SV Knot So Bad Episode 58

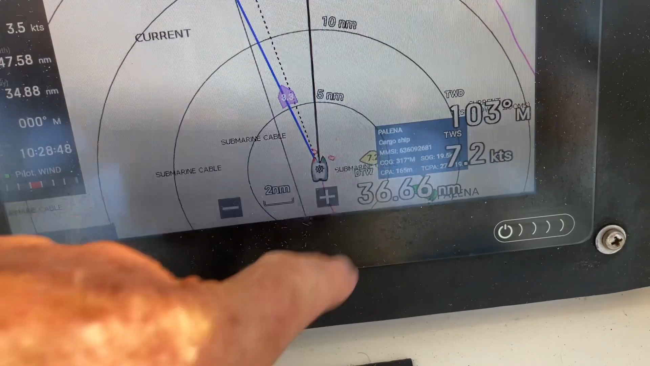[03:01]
It's going to pass 37 metres, 20 metres in front of us.
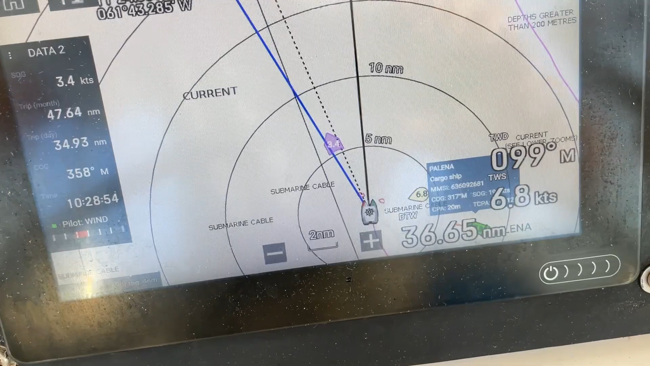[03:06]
It's doing 19 knots. It's 314 metres long, apparently.
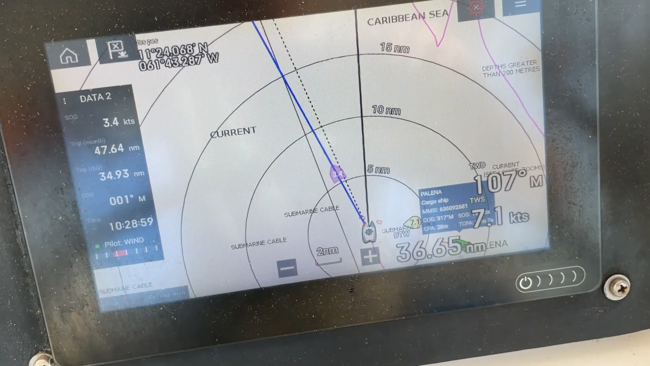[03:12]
And I've tried raising him on VHF and he's not answering at all.